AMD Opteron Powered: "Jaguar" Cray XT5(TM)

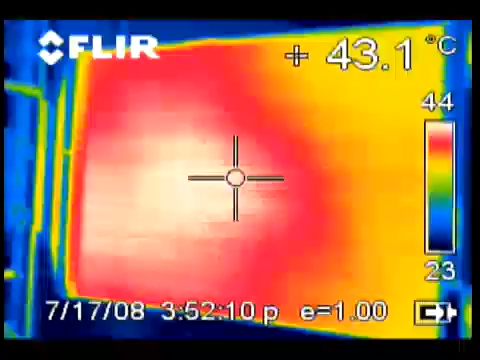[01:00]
On screen: spot 43.1°C
It goes through a phase change transition where the liquid turns into a gas. And this is very, very efficient. The thermal transfer is about ten times more efficient than a standard water coil,